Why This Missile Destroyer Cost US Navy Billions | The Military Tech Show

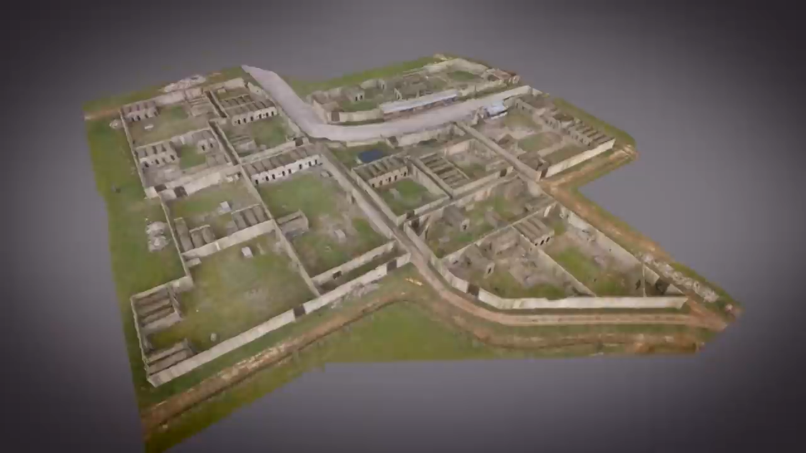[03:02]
So what we're trying to do is use the drone to be able to build up 3D areas and demonstrate this idea of a sacrificial drone in the future,